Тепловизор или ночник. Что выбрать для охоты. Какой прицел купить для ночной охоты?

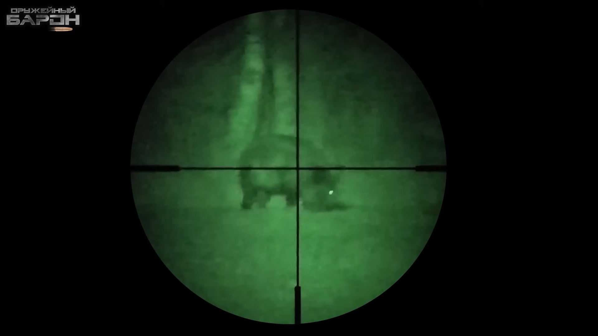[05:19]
Вот, сейчас вот скоро у нас начинается сезон. Все мы прекрасно понимаем, да, пойдет листва, вот, будет меньше света. И, соответственно, где-то затянутые облака будут. То есть будет очень плохо видно. Вот здесь подойдет зеленый цвет.
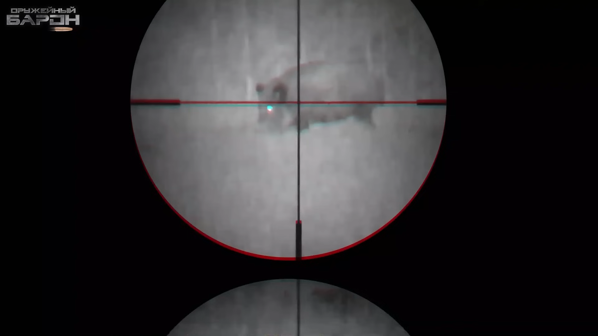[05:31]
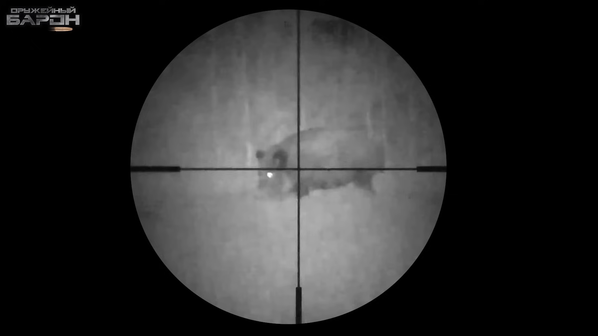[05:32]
Для черно-белого цвета он мягче ложится на зрение. Глаз не так устает. Но он в чернотропии работает чуть-чуть хуже.
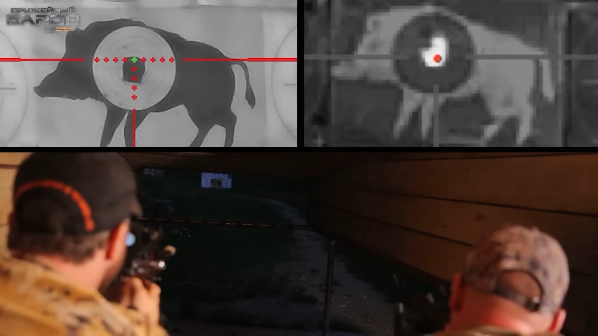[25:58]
Дым пошел. Ниже. Ниже дым. Да все. Мне можно не смотреть. Слушай, я вижу цели отлично, могу стрелять. У меня ничего не видно. Нет, все, прям идеально. Вот сейчас дым рассеялся.
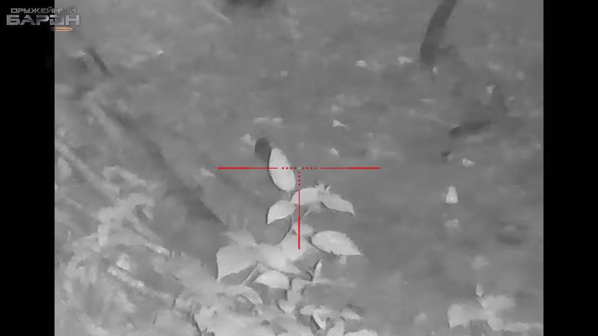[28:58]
Но зато, благодаря ночнику, я очень хорошо разглядел именно лесных мышей.
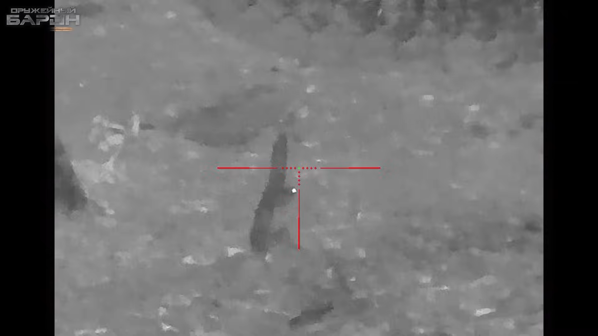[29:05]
Дистанция была до кормушек и до солоняка где-то примерно 30-35 метров.
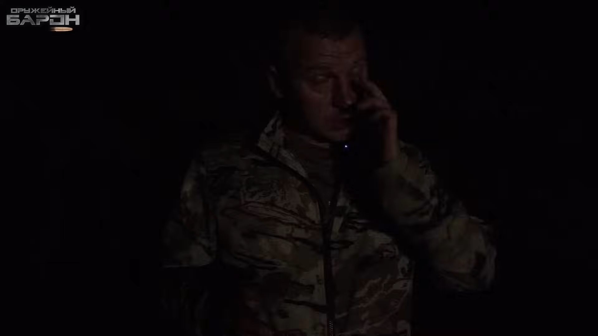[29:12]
Благодаря технике, которая у меня была, это тепловизор, я смог быстро обнаружить цели.
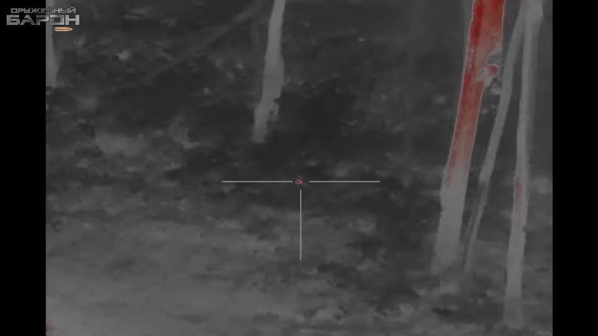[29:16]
Вот, увидел, что какие-то теплые объекты перемещаются вокруг кормушек. И благодаря ночнику я разглядел, кто это. Честно говоря, меня ночник очень сильно удивил.
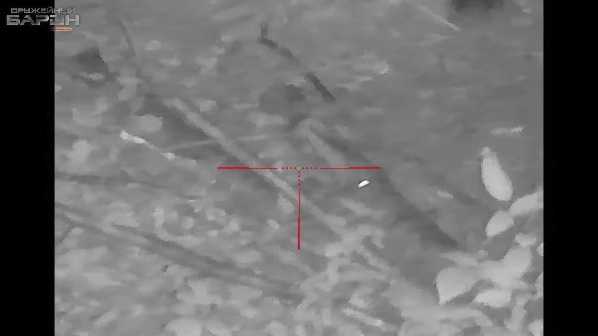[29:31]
Я видел, кто это передвигается, использовал подсветку на самом низком уровне, чтобы не засвечило, не фанило.
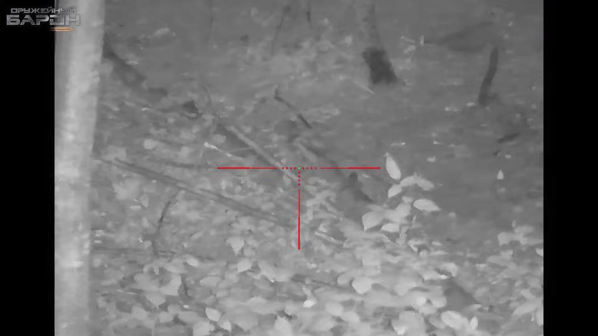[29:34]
Вот. И видел прям светящиеся глаза, что они делают, как они там играют, бегают, прыгают, ну, собственно говоря, как питаются.
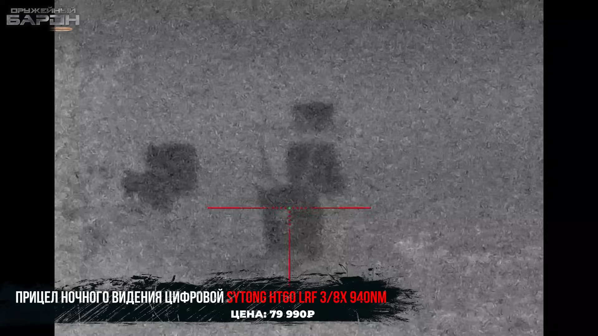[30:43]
Вот, трофей я нашел в виде рогов. Сейчас увеличу. Угу. Все, это у нас дистанция 100 метров, рога я вижу прекрасно.
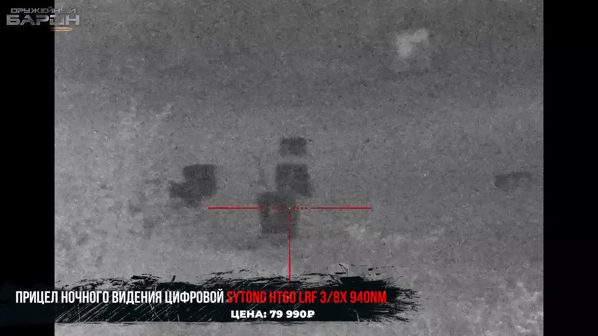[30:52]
Вот, могу определить, что это самец. Так, дальше ищем Эльзу. Так, наш рояль зовут Эльза.
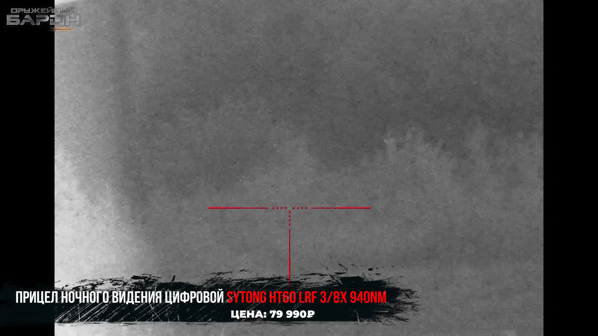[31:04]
Мы с ней чуть попозже познакомимся. Ищем ее вот в этих кустах. Так, сейчас подсветочку включу.
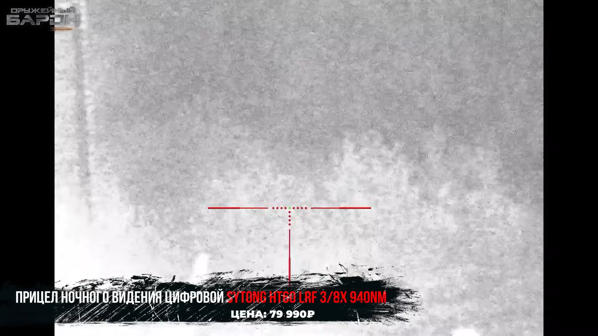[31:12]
Так, подсветку я включил. Уже видно получше стало. Так, я ее слышу, но не вижу.
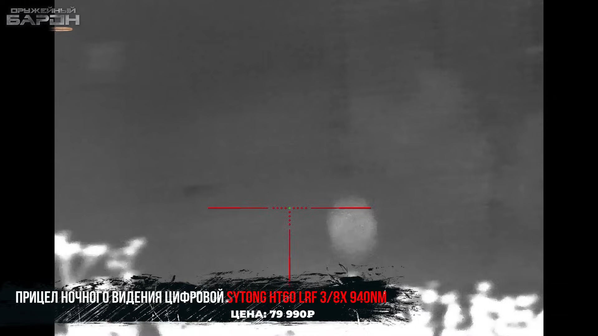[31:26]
Ну, давай, ищи ты Илю.
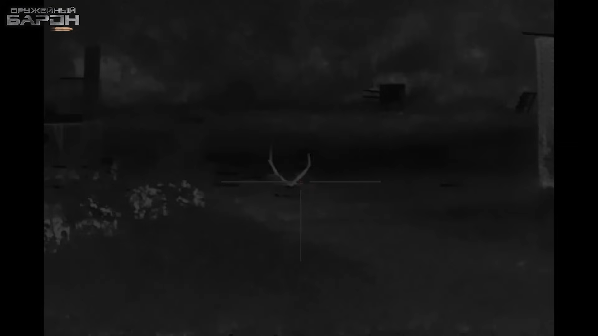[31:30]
Рога вижу. Да, четко, вот они. Я удивлен.
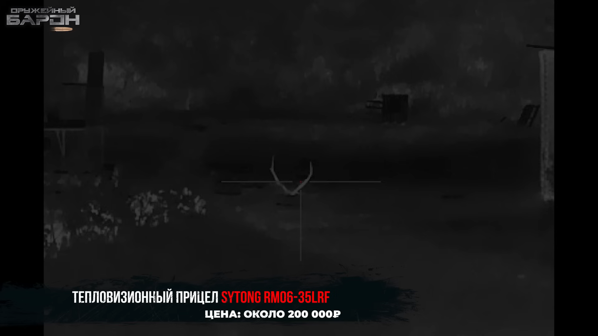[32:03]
Так, теперь смотрим, где у нас рояль. Честно говоря, я не знаю, куда его спрятали.